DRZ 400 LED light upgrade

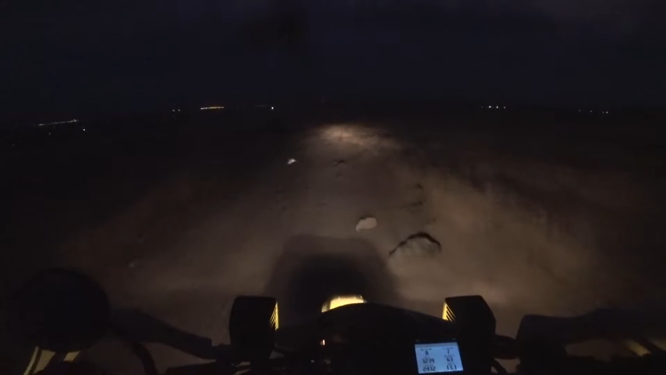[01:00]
DRZ model e headlight and as you can see it is super awesomely bright and I'll go ahead and clip the
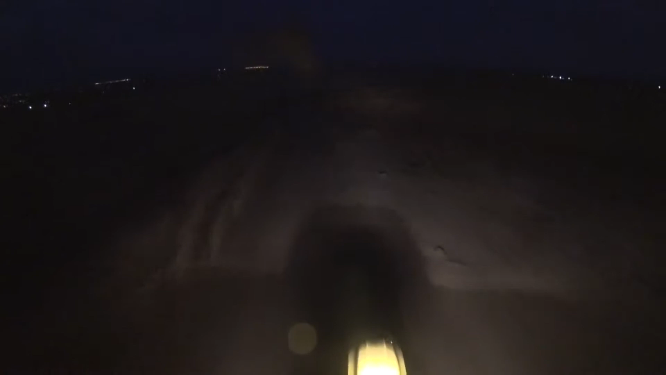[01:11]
audio or not the audio but the video here it'll show you what it looks like when you uh go through and enhance the the lighting so that way you guys can see what it uh what it looks like when you edit it so that way it's like makes it easier for you guys to see what's going on I can assure
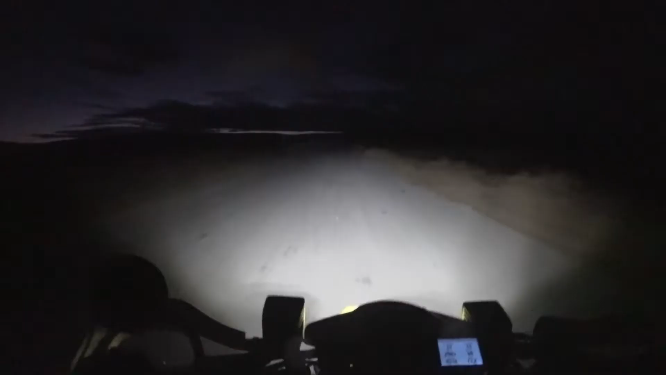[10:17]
the sides are lit of the trail so you know you got a good idea coming up on a corner or something it's not going to be horribly bad um how I mounted mine there's not really a mounting kit for I'm sure there's a company out there that sells something really stupid expensive and uh so what I did was the clamp or the brackets that came on the back of the